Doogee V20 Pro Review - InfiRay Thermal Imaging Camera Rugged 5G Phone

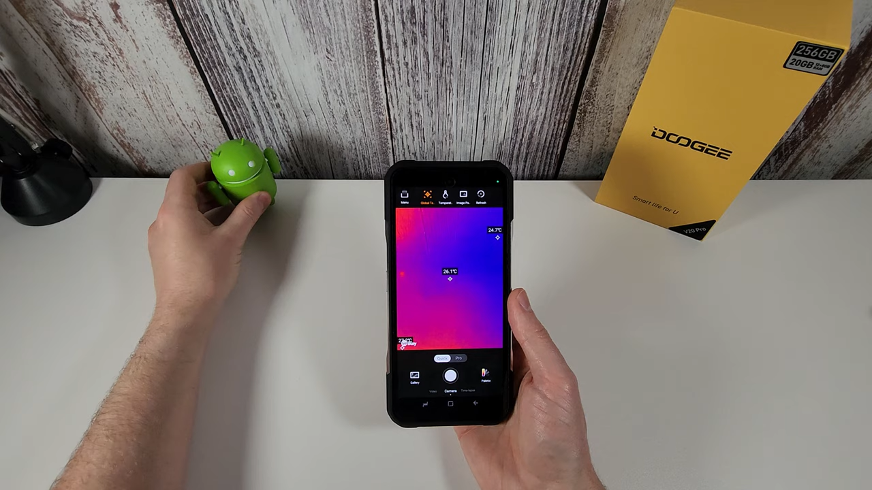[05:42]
On screen: spot 26.1°C
Okay so we're going to zoom out a bit for this just so you get a better idea as to how this works.
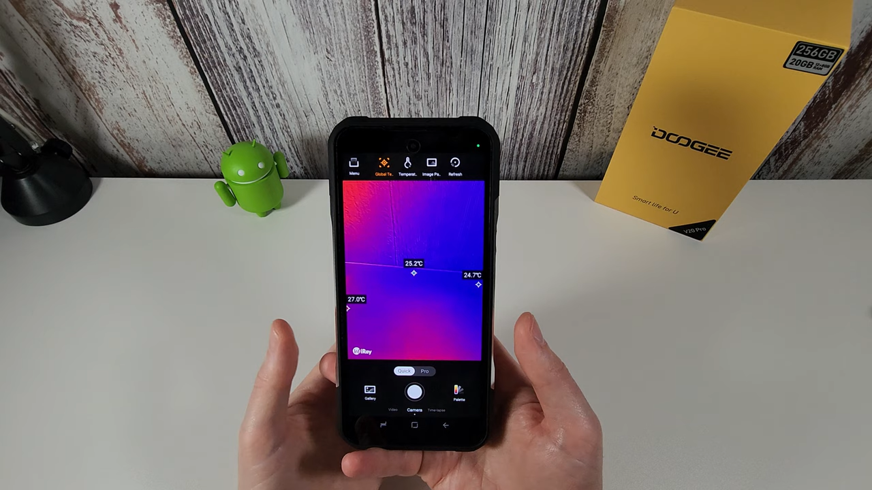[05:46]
On screen: spot 25.2°C
But basically inside the app you're greeted with this screen. So it's in the quick mode to start with and this will allow you
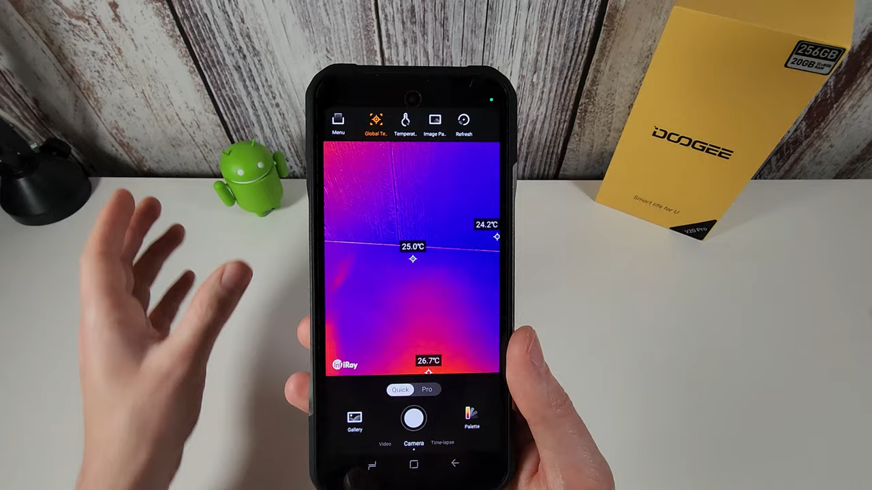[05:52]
On screen: spot 25.0°C, max 26.7°C, min 24.2°C
to basically have a look at objects and determine their temperature.
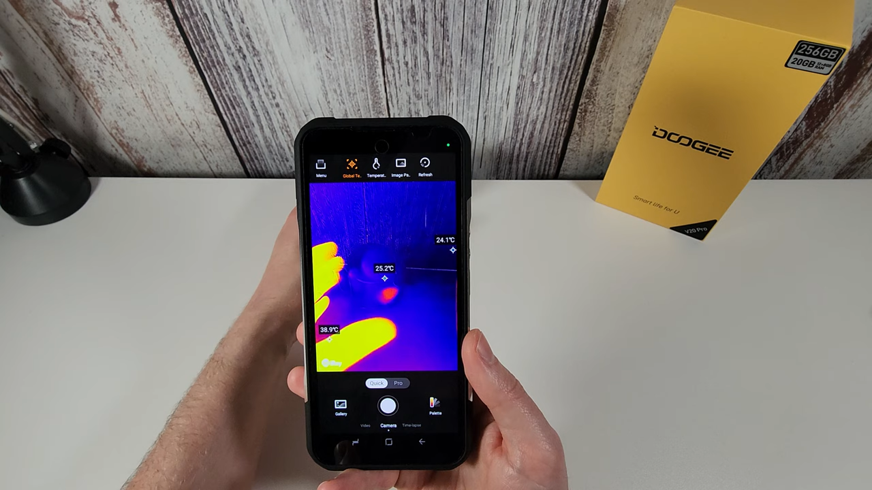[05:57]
On screen: spot 25.2°C
So if we have a look here you can see my hand clearly in the picture is obviously the hottest thing at the moment at around 37 degrees
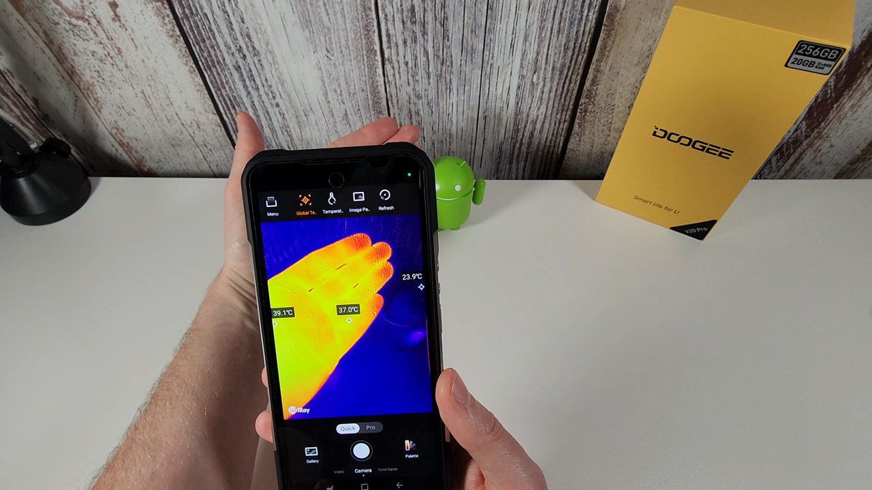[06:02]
On screen: spot 37.0°C, max 39.1°C, min 23.9°C
and you can see when I rub the tummy of our Android figure here it does heat up a bit and you can get the idea of how this is working.
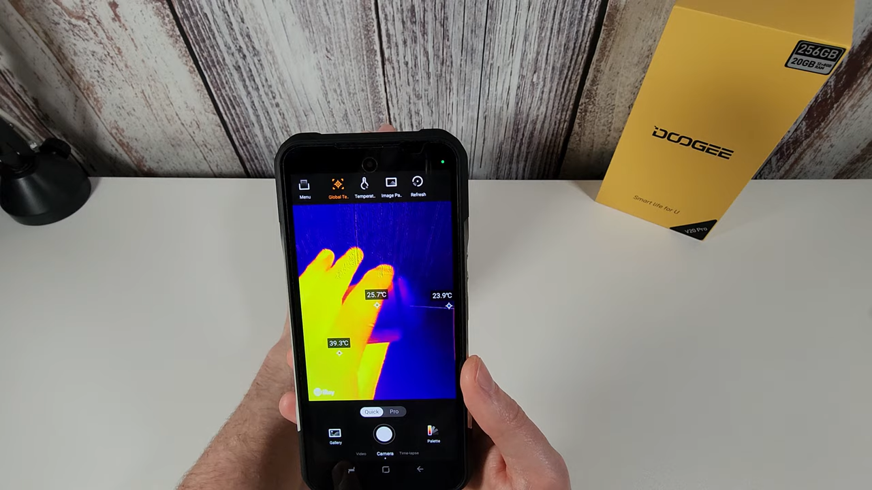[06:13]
On screen: spot 25.7°C
What I'll do is I'll just go over the various different things you can do in this app. Now I'm not an expert in thermal imaging but there are some videos included with the phone which will tell you exactly how all the various features work.
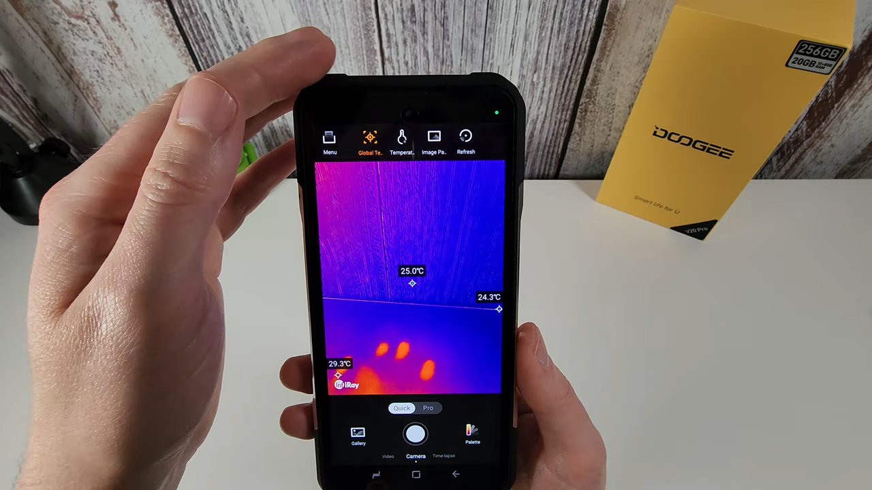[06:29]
On screen: spot 25.0°C
So let's carry on and just have a quick look through the settings here. So we'll just look at the menu to start with and these are the different settings in here.
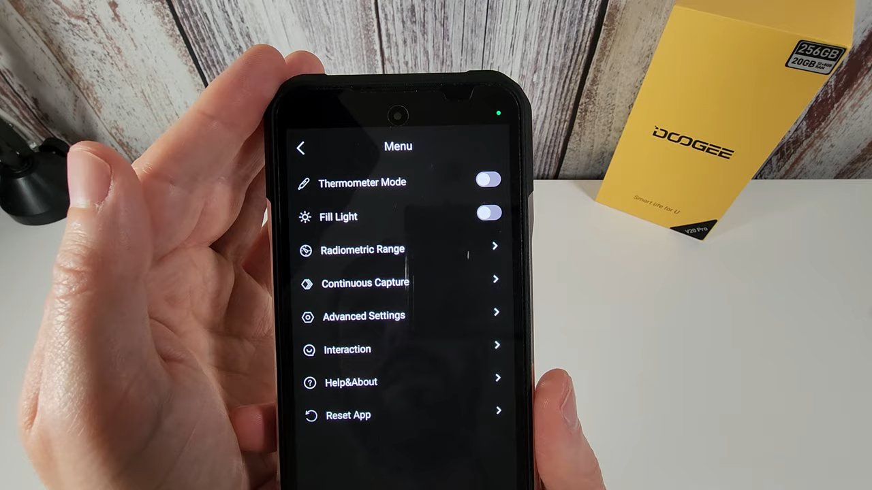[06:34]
So you can set up thermometer mode.
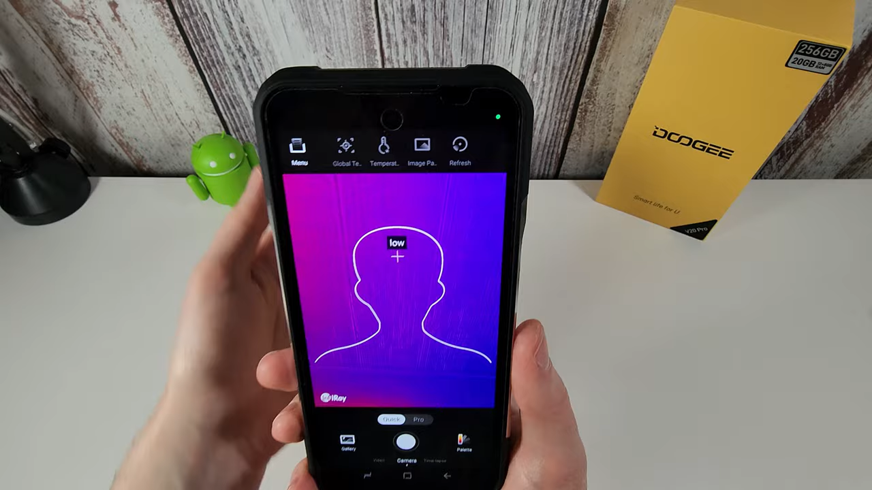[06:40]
So if you want to just get the reading of a human temperature you can use this to do so.
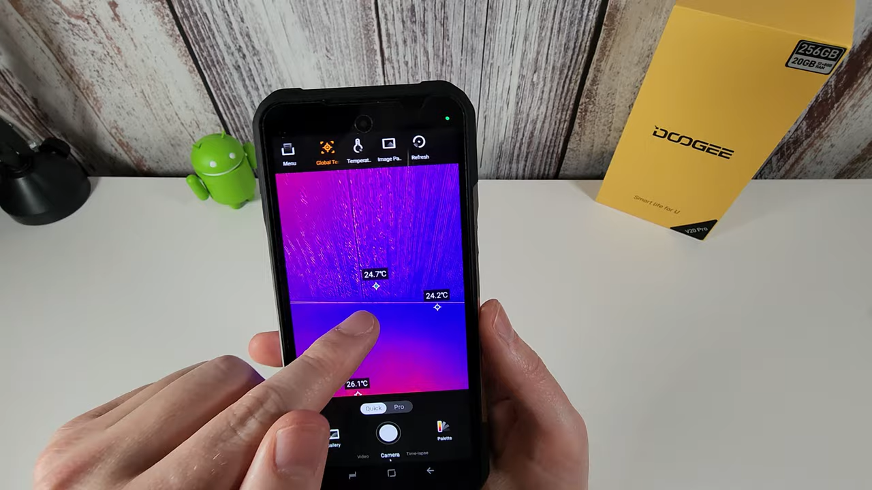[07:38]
So global temperature, when that's enabled you always get a constant reading in the middle of the screen as to what you are looking at and you also get a couple of other markers here
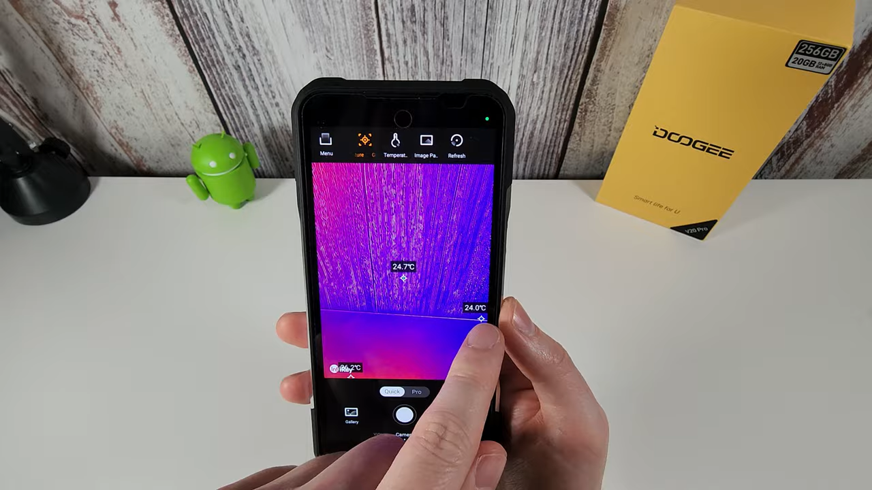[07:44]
On screen: spot 24.7°C
which will monitor other areas of the temperature.
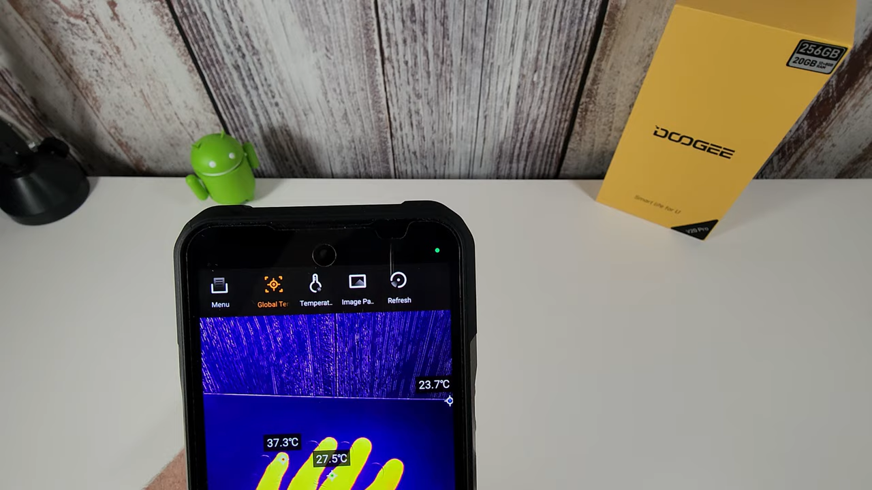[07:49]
On screen: max 37.3°C, min 23.7°C
So if I just pop my hand down here for a moment we can see here I can now check those temperatures out as it slowly cools down.
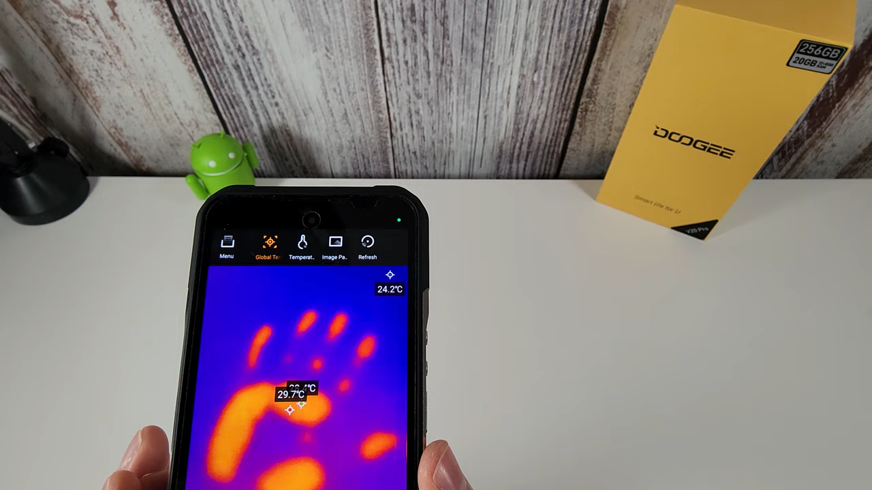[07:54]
So that's quite nice. We do get the temperature settings here so you can change those settings in there if you need to.
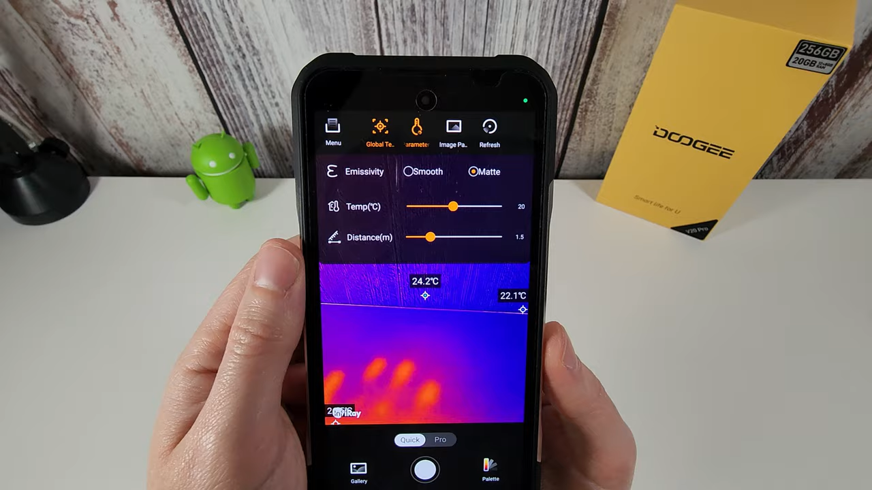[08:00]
We do also have the image pattern. Now this is quite a good one. So this basically allows you to mix the real sort of camera outline here with the thermal image.
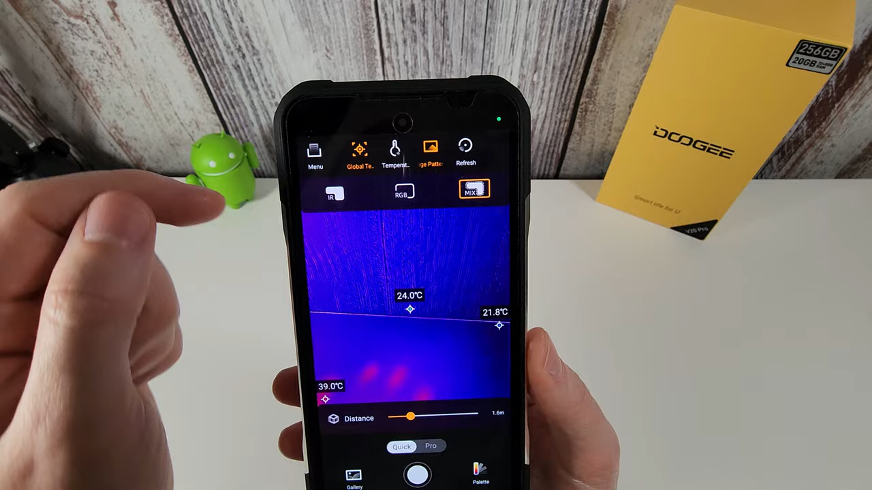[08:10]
On screen: spot 24.0°C
You can just set it straight to be the standard camera and then you can still get your details
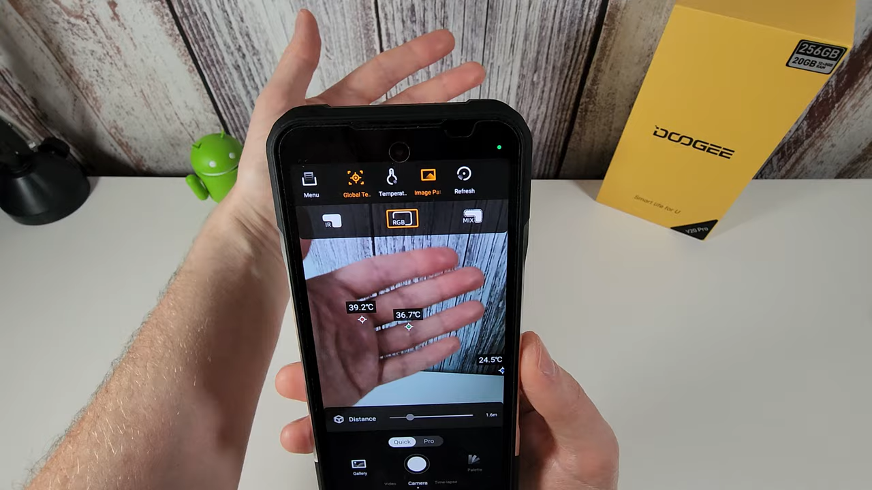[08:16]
of the thermal image without the thermal image being displayed or you can just set it to full infrared
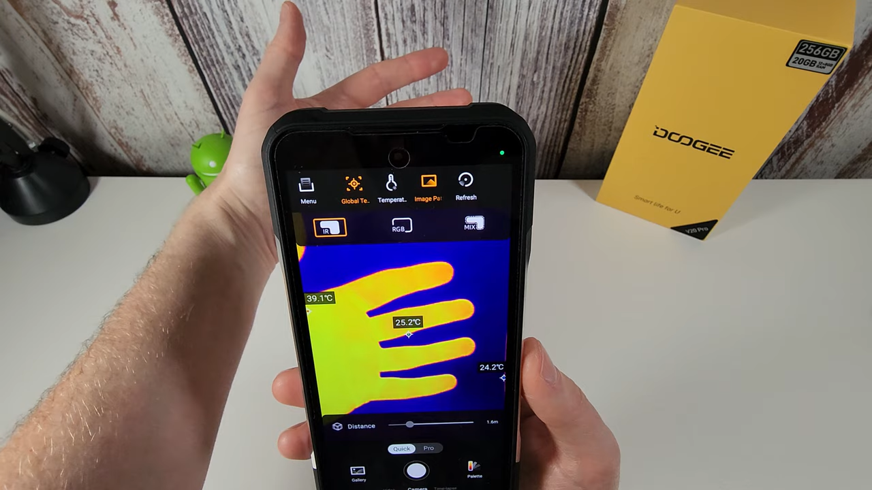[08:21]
On screen: spot 25.2°C, max 39.1°C
mode here and just have it as the outline of what you are seeing.
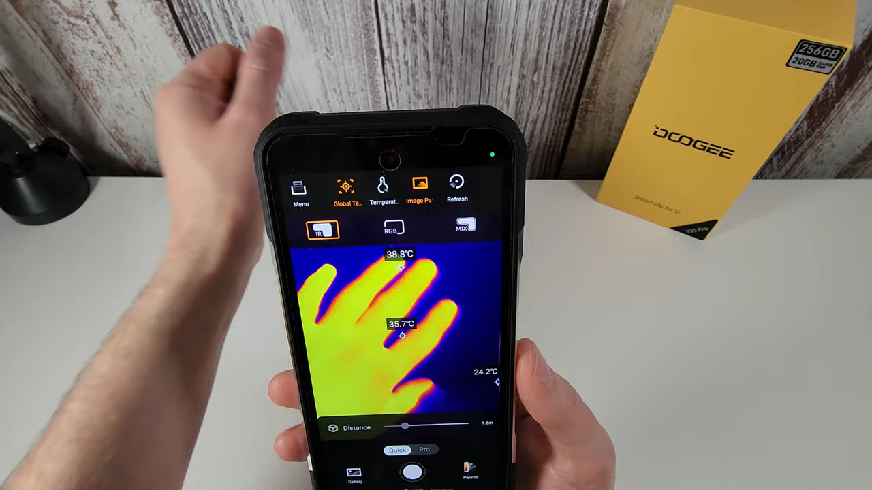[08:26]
On screen: spot 35.7°C, max 38.8°C
So I prefer the IR mode personally. It's a lot cleaner in my opinion but again I'm not